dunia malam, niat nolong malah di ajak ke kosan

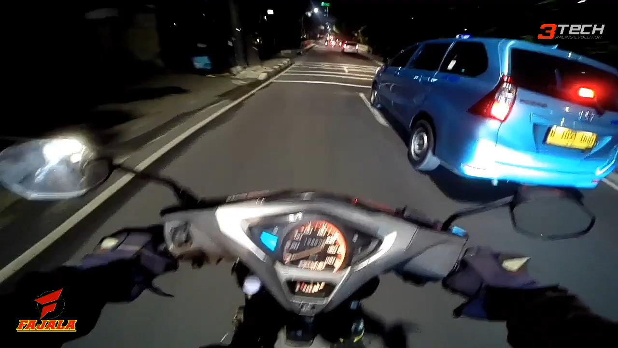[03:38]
Duh. Kita mau foto-foto aja. Foto-foto apa, nggak usah nih di sini nih. Bentar. Biasanya kalau flyover di depan itu cakep biasanya ya, tapi nggak tahu. Aduh, kalau lampunya mati mah ya parah. Aduh, ini banyak lubangan-lubangan juga di sini ya jalannya ya. Parah sih. Kok macet sih? Rada-rada macet, ada apa ini? Jangan-jangan ada razia lagi, razia tengah malam. Tengah malam razia cuy, gila kan?